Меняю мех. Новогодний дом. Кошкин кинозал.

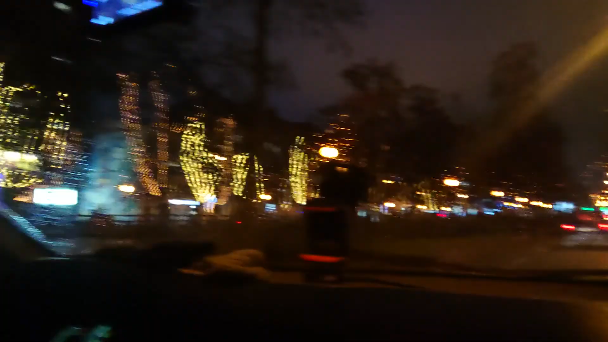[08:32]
светящиеся сущности тут висят на столбах ну тут какие-то эти сперматозоиды да а что это такое а тут как паутиные прямо деревья опутанные
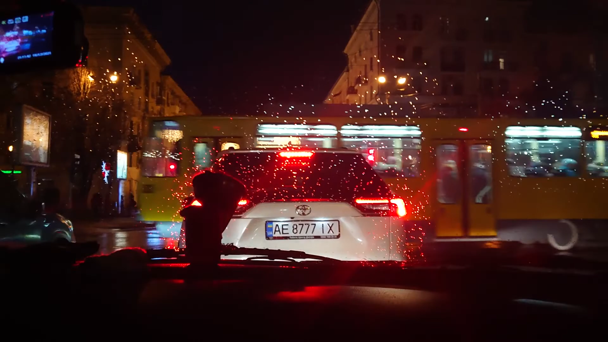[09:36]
Так, трамвай, весь вид закрыл. О, мы сейчас под этой красотой ехать будем.